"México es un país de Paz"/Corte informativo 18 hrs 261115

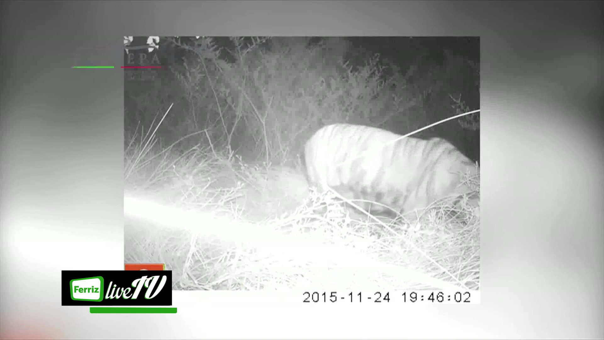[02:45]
que se fugó desde hace varios días del santuario en donde estaba confinado ahí en el municipio de Coyuca de Benítez Guerrero.
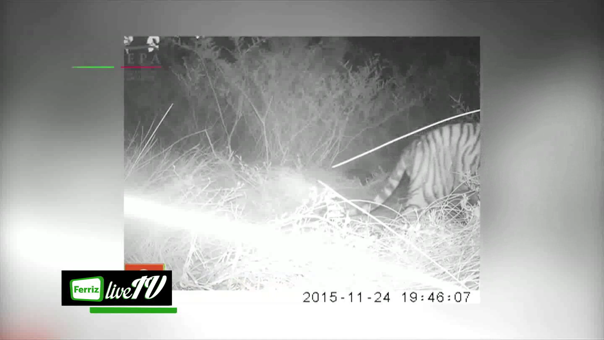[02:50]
Se logró captar imágenes del felino en la zona del paraje conocido como el Potrerito, por lo que creen que en las próximas horas el felino va a ser capturado para salvar su propia integridad y la de la población de la zona allá en la Costa Grande de Guerrero.